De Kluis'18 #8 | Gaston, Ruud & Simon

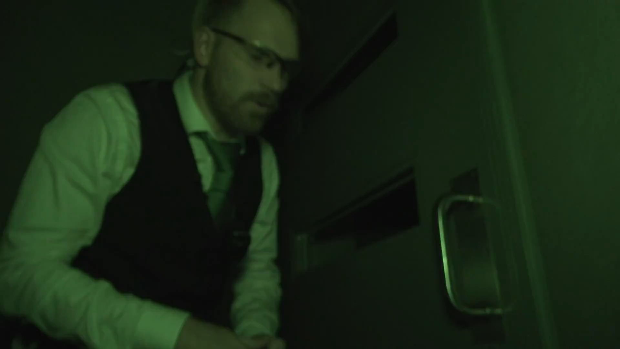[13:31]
En omdat het zo donker is, heeft Stefan geen idee hoe ontzettend dicht bij de overvallers hij wel niet is. Met de kluis moet je dit ook altijd doen. Moet je gewoon gaan campen, moet je gewoon gaan zitten. Laat je naar buiten komen en bam, schiet je. Het hele sneakie moet niet van winnen, maar het werkt wel.
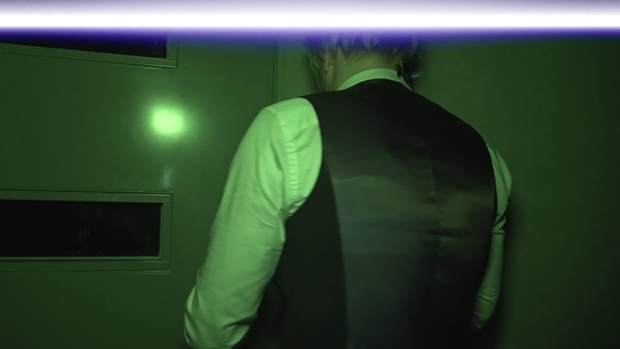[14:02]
Gaston en Ruud zitten klem. De bewakers sluiten vanaf drie kanten deze vleugel af. Ze zitten hier man, kijk uit.
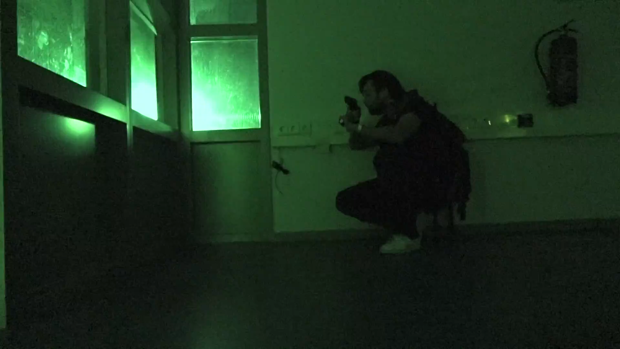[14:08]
Waar dan? Ja, deze deur hier rechts. Hier? Daar, daar, daar. Hier zitten ze. Hey, Ruudje.
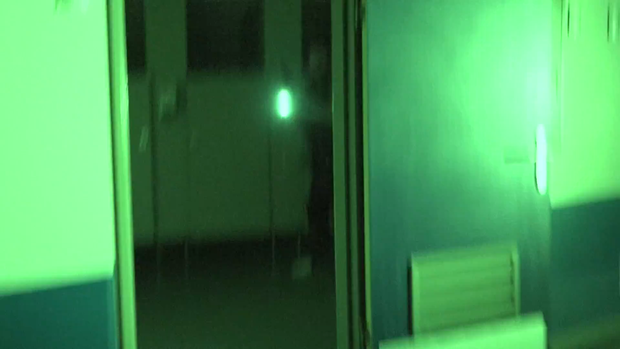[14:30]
We hebben er twee zitten, Steef. We hebben er twee zitten. We hebben er twee zitten. We hebben er twee. Nee, nee, nee, nee. Dat is niet.